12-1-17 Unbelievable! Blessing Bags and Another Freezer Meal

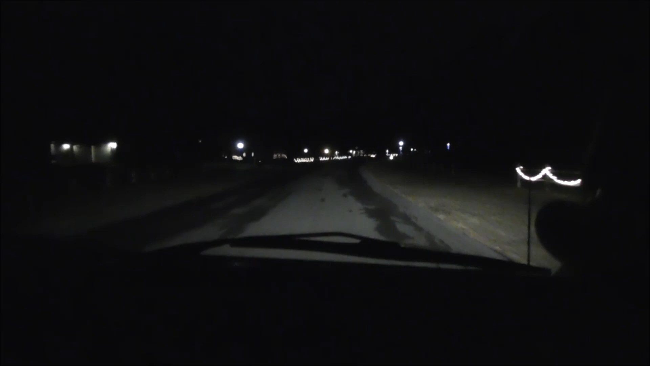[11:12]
all these lights well the next question is and answer this in the um if you've watched the video this far answer give us your answer in the comments below so do you like white lights or colors and